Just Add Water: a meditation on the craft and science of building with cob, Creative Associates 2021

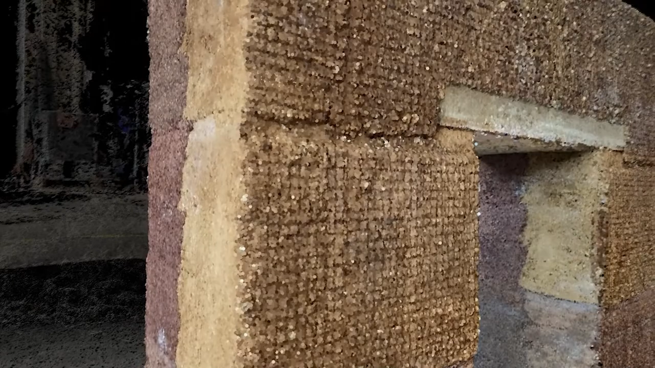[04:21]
and that's actually a good side effect of having the grills on the side of the formwork.